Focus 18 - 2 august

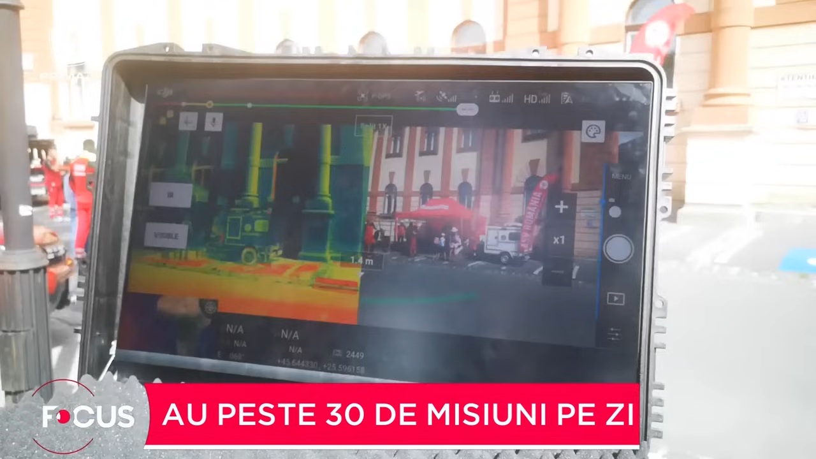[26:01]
Ne ajută foarte mult, așa cum puteți observa și pe ecran, are senzorul cu termoviziune și atunci putem căuta și pe timp de noapte, văzând o amprentă termică, dar și pe timp de zi le folosim cu foarte mare succes.